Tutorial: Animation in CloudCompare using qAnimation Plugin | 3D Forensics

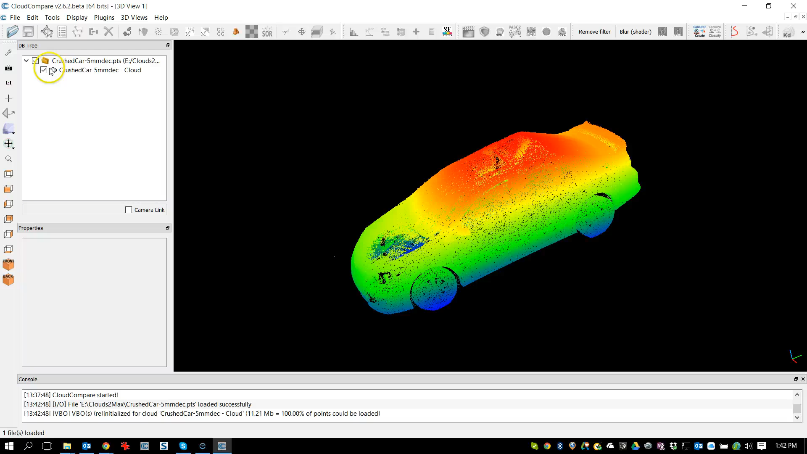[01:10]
And okay, so this is in here, and what I'm going to do is turn on the colors, so I'm going to switch from scalar to RGB. Okay, great.
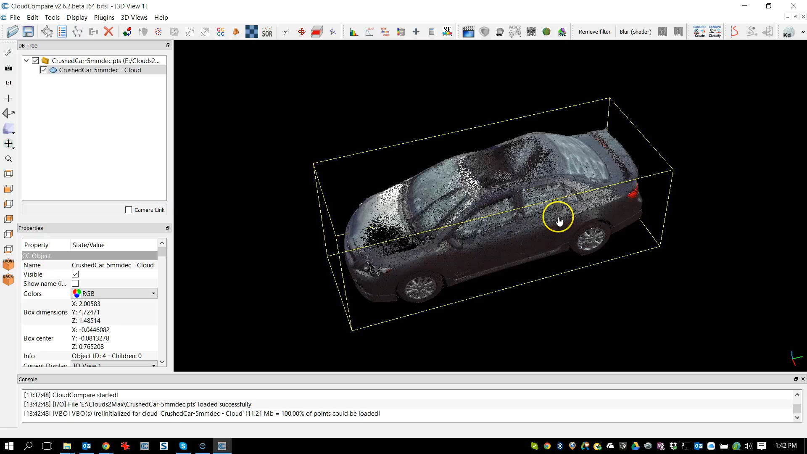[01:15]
So, we're going to be creating an animation,
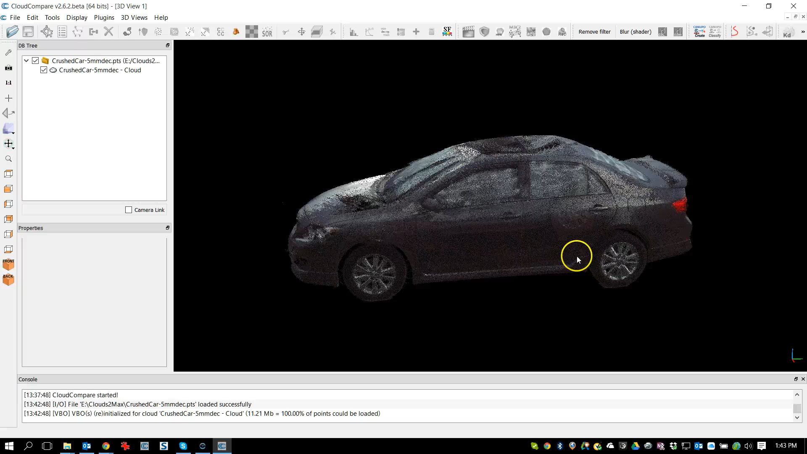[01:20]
and I'd like to offer some tips on how to create, you know, a nice smooth animation. And this is just based on my experience. I do work in 3D Studio Max and some other programs, and there's just some little things that I do when I approach an animation that I hope maybe will help you. The first thing is control. I've been using a space mouse now for probably six months, and I was very resistant to it at first. So, I knew about it a while ago, and I was like, eh, I don't want to get the space mouse,
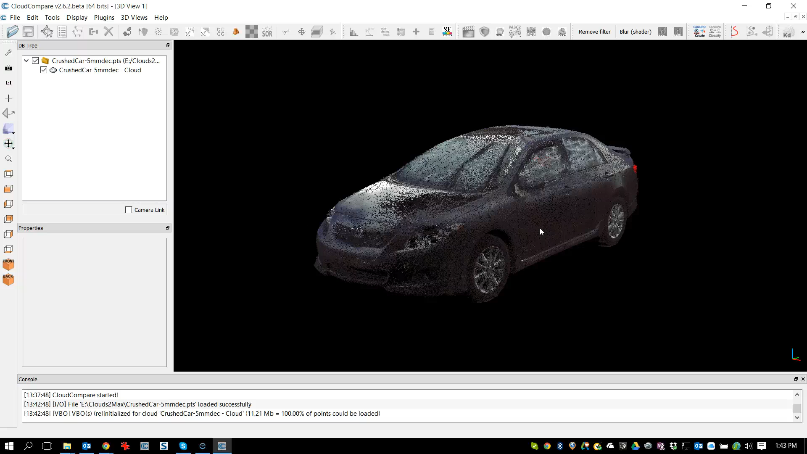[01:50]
it's another toy that I've got to, you know, keep in, plug into the machine. But now that I've been using it, I think it's wonderful. So, I can rotate this thing in any direction, I can flip it around,
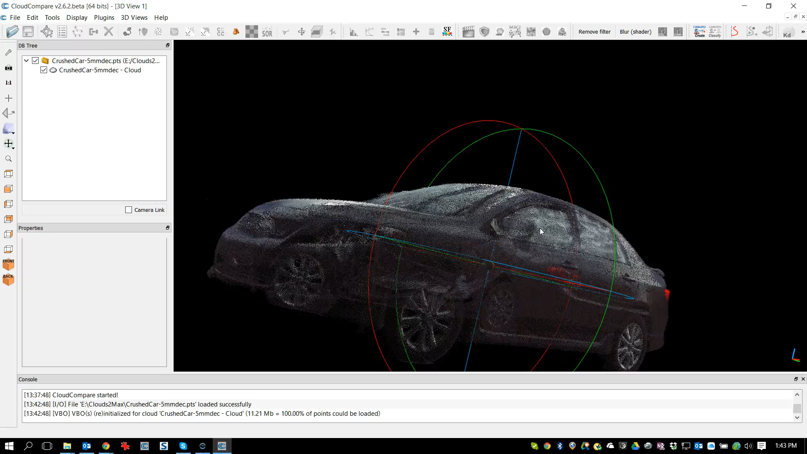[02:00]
and it takes some getting used to, but once you start using it, it really is ideal for moving and looking at things in different perspectives. And when you're creating viewpoints for your camera path, it's very, very helpful. So, control, if you have a space mouse, great. If not, it's not necessary, but I just find it's very helpful. Okay. The second thing is that the way that the plugin works is that you need to set up viewpoints. So, you basically move into a position, let's say like this, and say, okay, well, I want this to be one camera viewpoint.
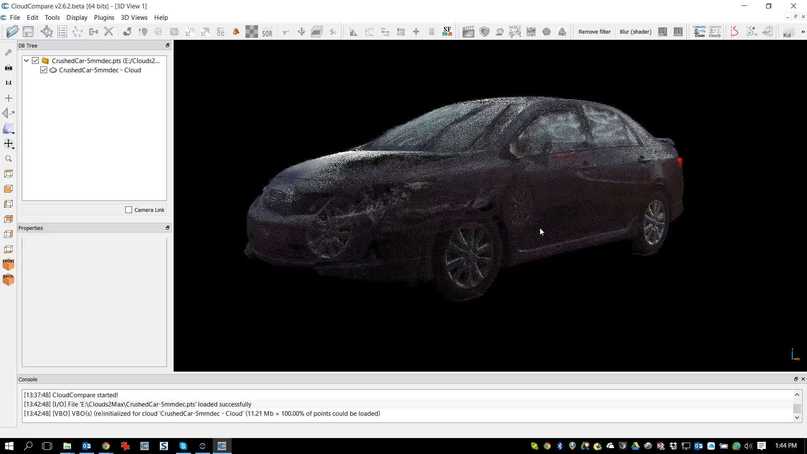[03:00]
But the problem is the way that most of these animation programs work is that they interpolate in between the two viewpoints. So, in one case, I'm looking at one side of the car or in one direction, and my next viewpoint is drastically different. It's on the complete opposite side of the model, and it's looking in the opposite direction.
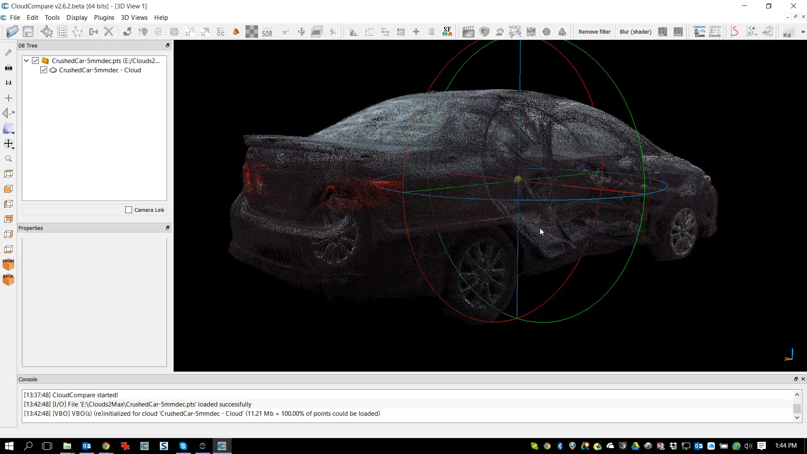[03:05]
So, I have a very drastic change in the camera viewpoints. And so, that's something that I always try to avoid. And what will end up happening is if you try to make an animation using this, it'll actually start flying through the car,
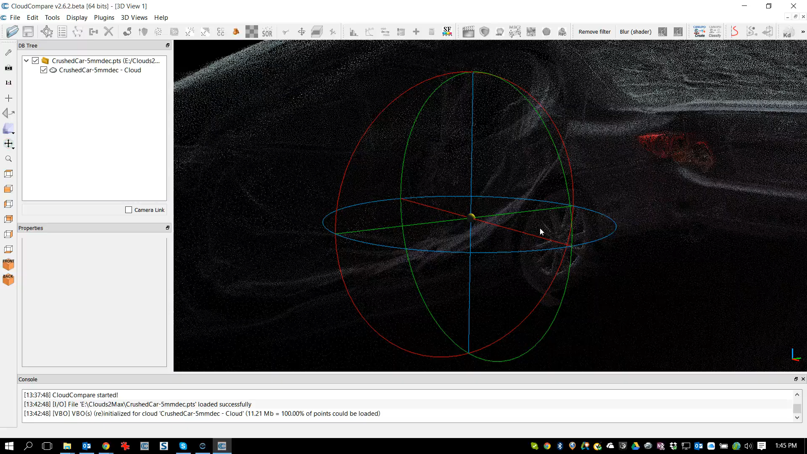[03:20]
and then it's turning to get to the other side, and then it ends up there. So, it's not attractive at all. And it actually disorients people when you start making very quick camera path movements.
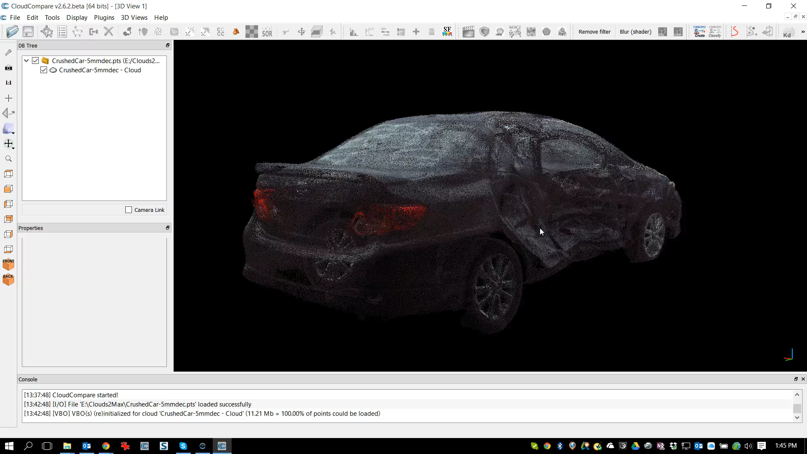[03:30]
So, always think about the path that you're going to take and break that path up into smaller pieces. I find that that is really very, very helpful. The other thing is that if you're going to be making a change, like in direction, a view change. So, let's say I'm looking this way, and all of a sudden I want to look this way. That's very drastic.
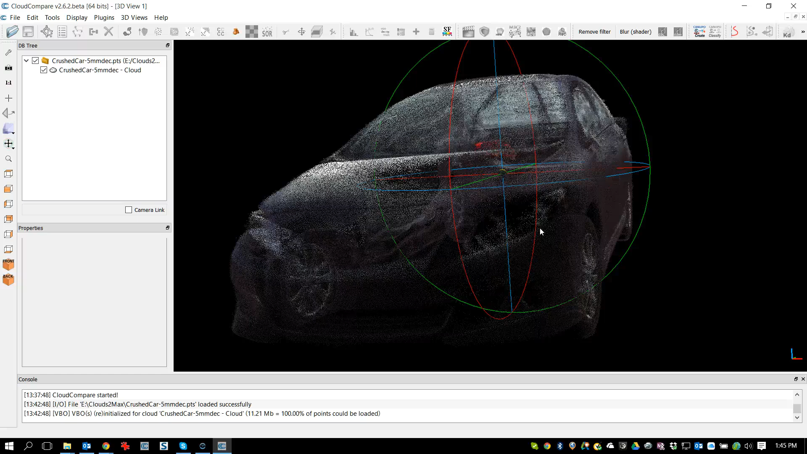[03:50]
So, even though you're not moving a very far distance, if you're rotating the view, break that up into smaller pieces as well. So, if I do, if you think about the camera's going to move from one viewport to the next viewport, if I pick two viewports or two views that are, you know, one like this and then one that's just a little bit over, the time between the two is going to be the same as my next step.
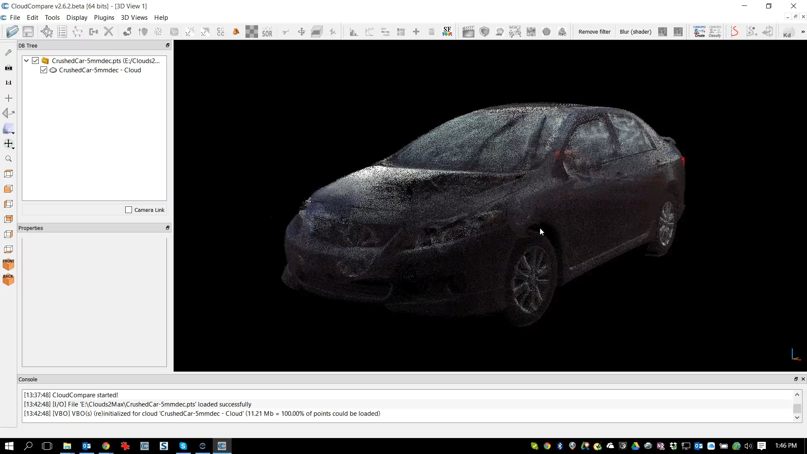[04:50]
Okay, so let's get going here. First thing is Control-V is what sets the viewpoint. So, I'm going to go Control-V, and you'll see that here it says Viewport 1, I'm going to move,
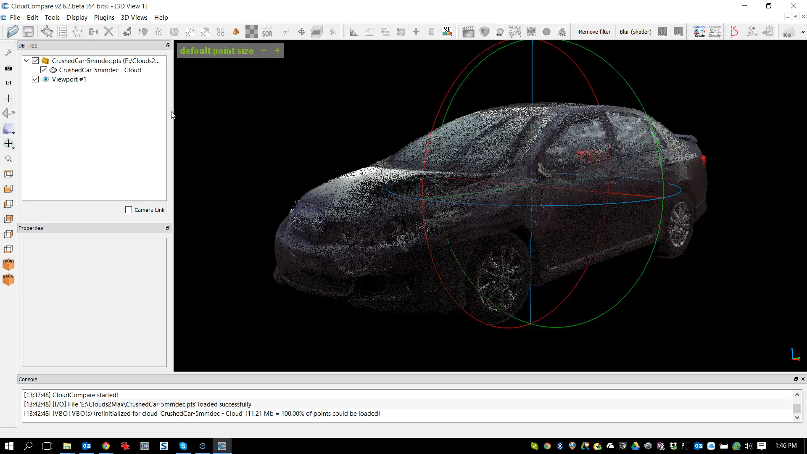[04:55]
oh, to about here, I'll move this a little bit more centered, hit Control-V,
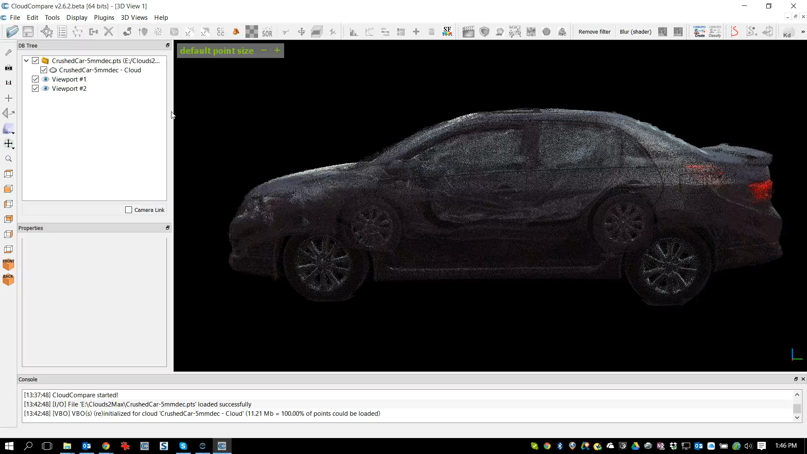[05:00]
I'll go back this way, hit Control-V, go to the back, not much more than that, hit Control-V, this corner,
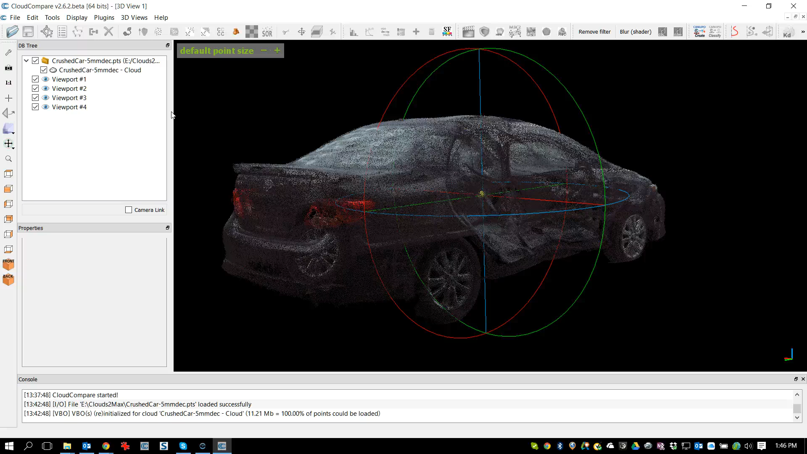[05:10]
like that, Control-V, and let's say we just want to end up on this side, like that. So, I've got six viewports or views right now.
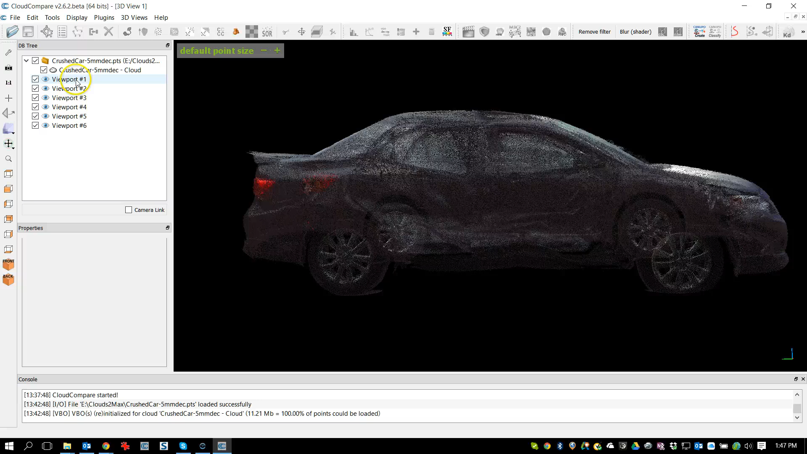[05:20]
So, to initiate the plugin, I just highlight all of these, so Shift-click to get them all selected, and I'm going to click on this little button here, okay, the animation plugin, and it comes up. And you'll see that it's snapped back to the first viewport that I have.
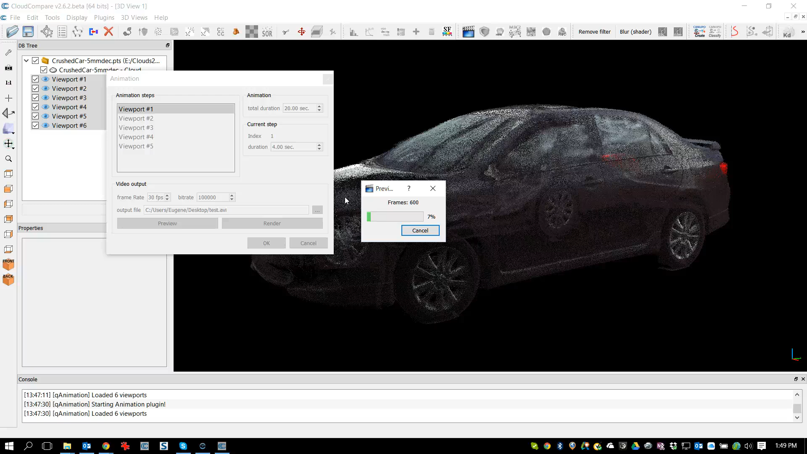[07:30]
That's not going to flip around on you or something like that, or move really, really quickly. So I'm okay with this. I'm not going to let it finish. I'm just going to let it render.
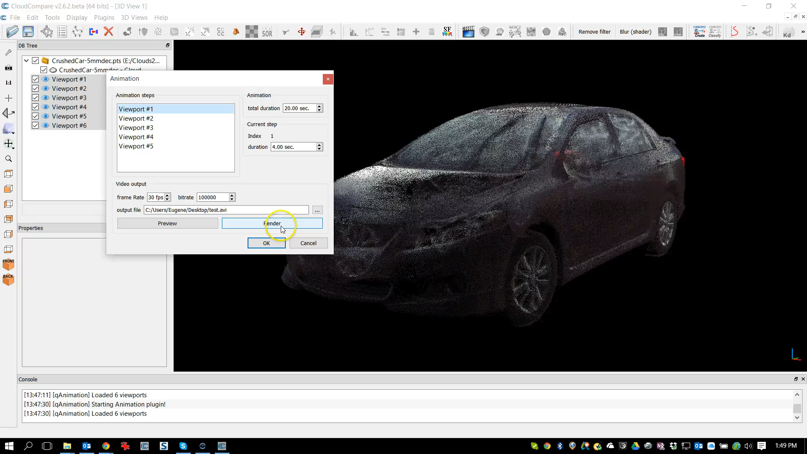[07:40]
So all you have to do is hit the Render button here, and it'll start rendering this out as an AVI file. And so what I will do at the moment, though,
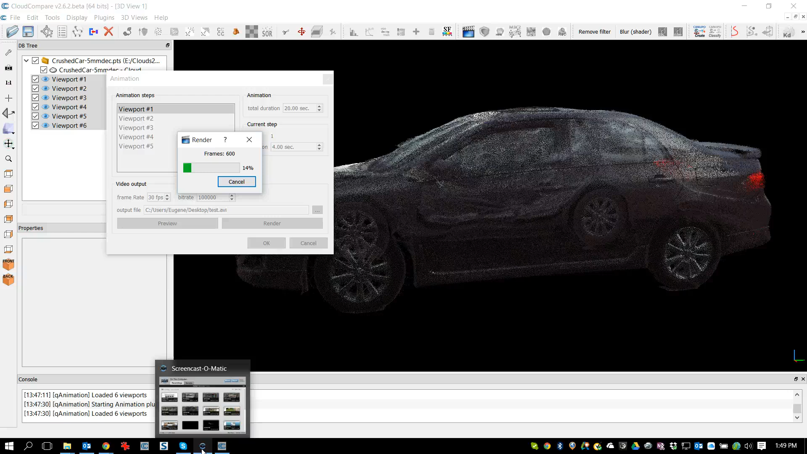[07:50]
is I'm going to press pause and let this cook just for a few seconds, and then I'll come back when it's all done. Okay, so we're back, and we've been successful here with the animation, so I'm going to hit OK.